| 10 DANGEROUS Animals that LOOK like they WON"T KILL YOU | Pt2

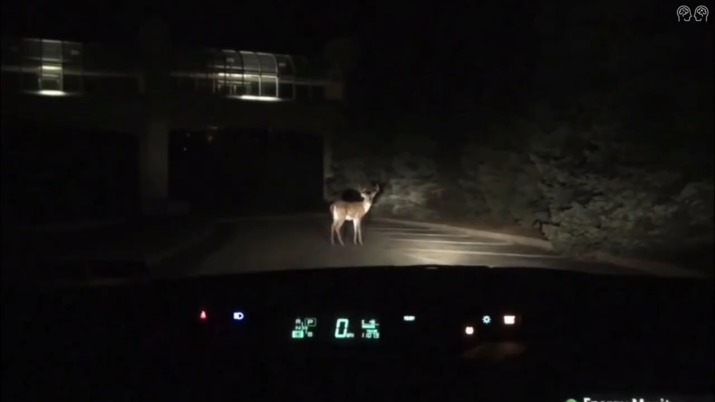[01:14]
However, the biggest threat deer propose is just by standing on the road.
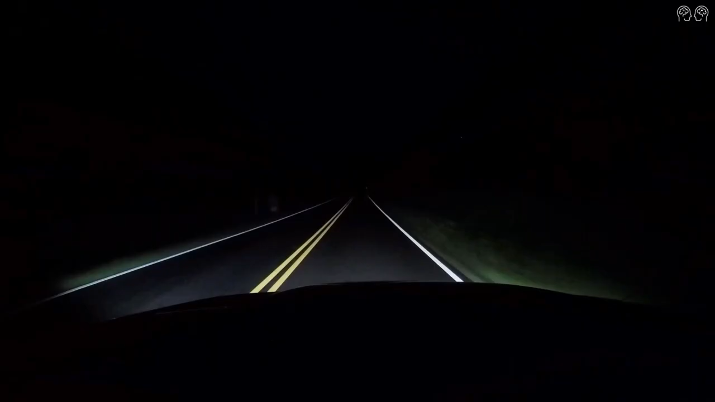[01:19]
They kill, on average, 120 people a year in the U.S. Their activity peaks within an hour or so on either side of sunrise and sunset,
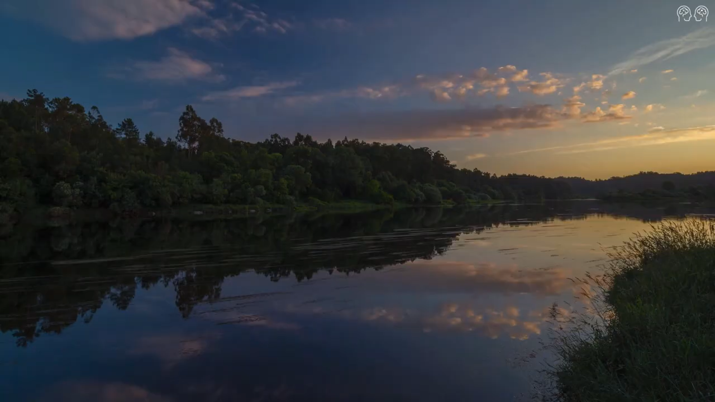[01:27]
so their vision is optimized for very low light. When a headlight beam strikes eyes that are fully dilated to capture as much light as possible,
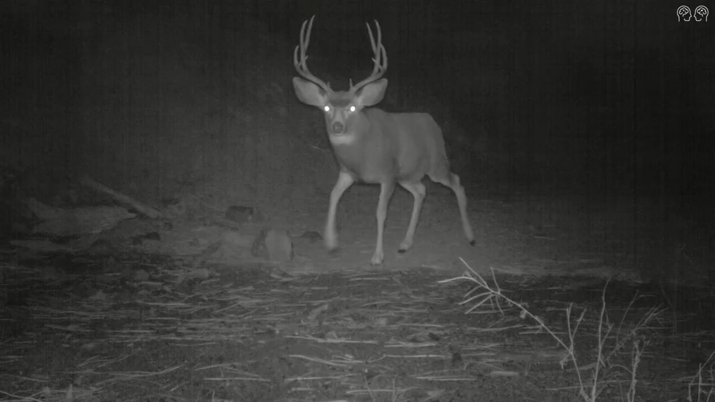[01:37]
deer cannot see at all, and they freeze until the eyes can adjust.